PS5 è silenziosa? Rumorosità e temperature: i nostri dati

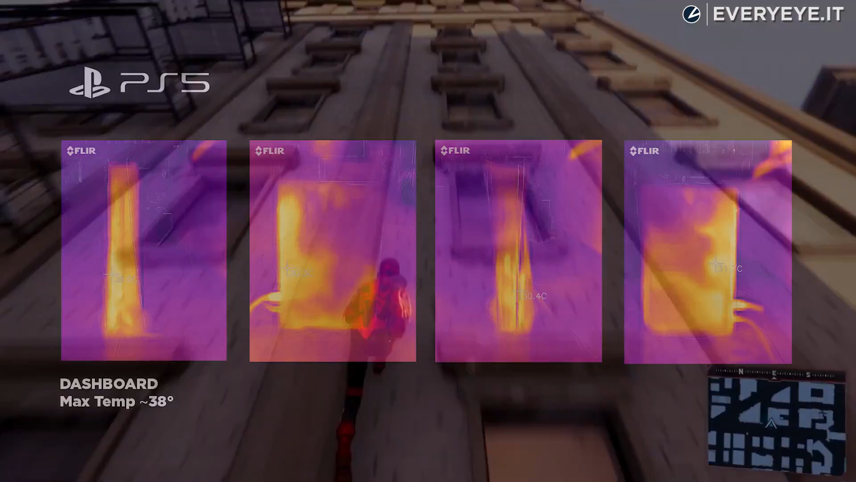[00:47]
Abbiamo quindi riscontrato una temperatura di 38 gradi durante l'esecuzione della dashboard, un valore destinato a salire a seconda del gioco selezionato.
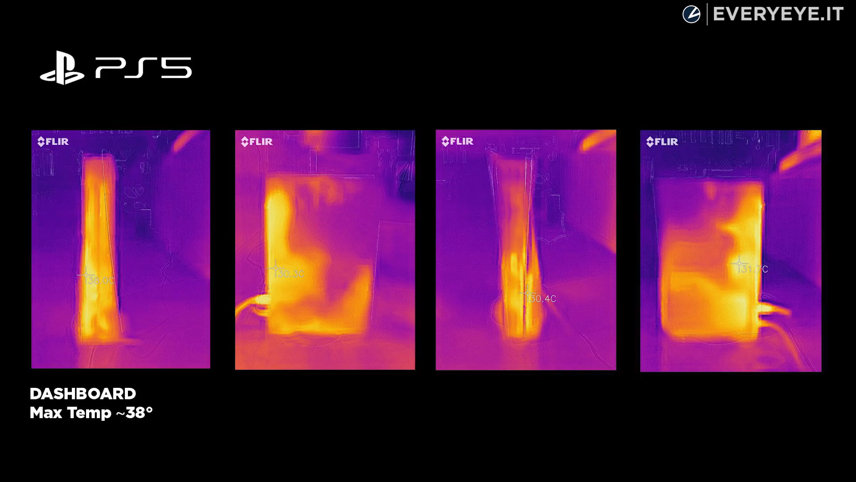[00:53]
Con un titolo terze parti come Doom Eternal la console ha registrato solo 41 gradi,
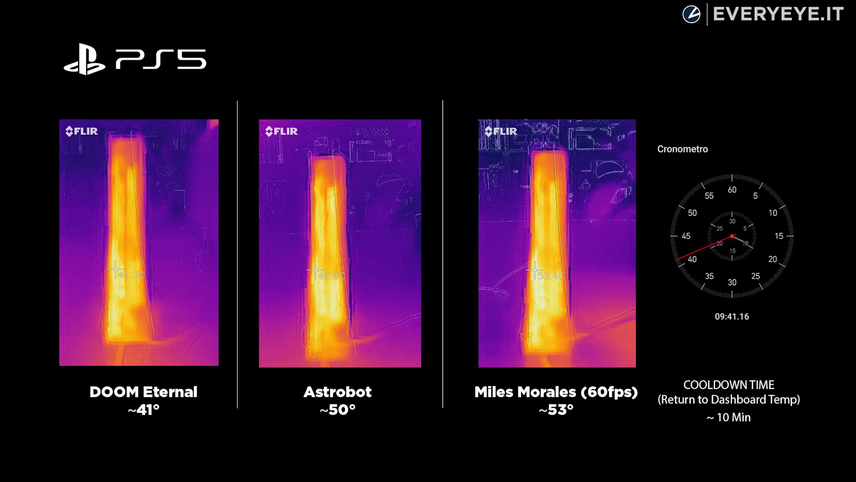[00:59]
ma è con alcune esclusive PS5 a nostra disposizione che le misurazioni hanno raggiunto livelli più alti.
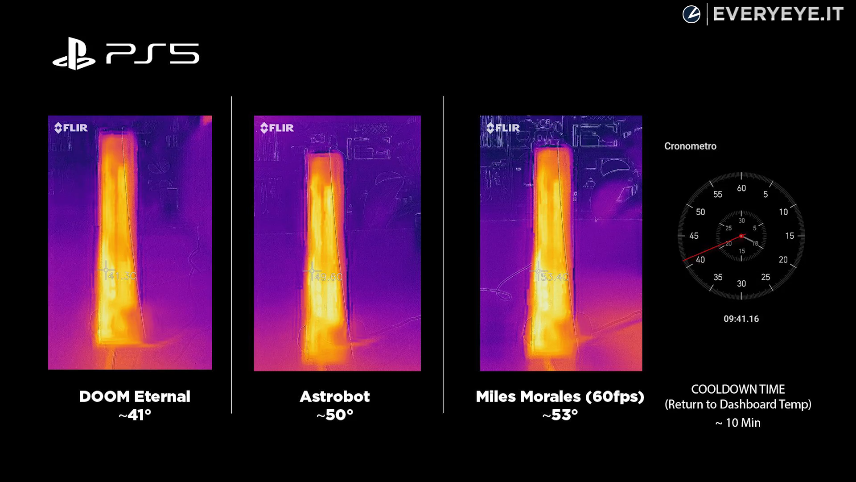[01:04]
Con Astro's Playroom, infatti, i nostri termoscanner hanno rilevato un surriscaldamento fino a 50 gradi,
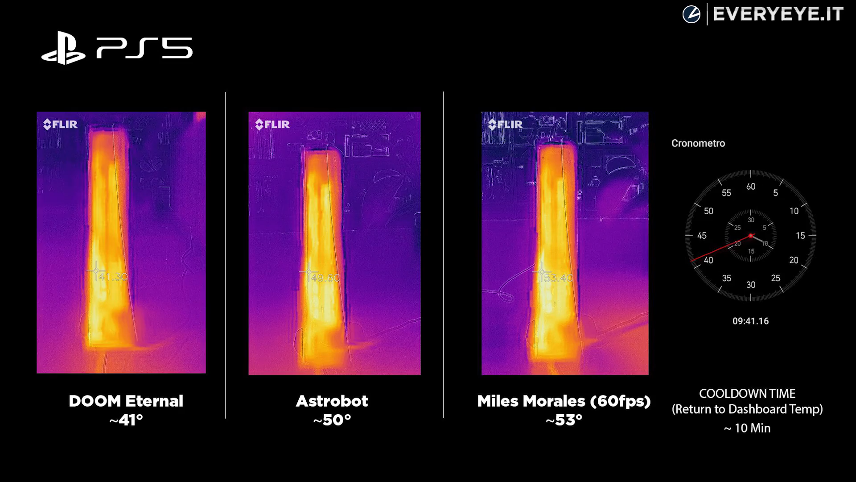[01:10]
mentre con Marvel Spider-Man Miles Morales la piattaforma ha raggiunto i 53 gradi. Piuttosto interessante è anche il valore di cooldown ottenuto, per tornare alla temperatura della dashboard,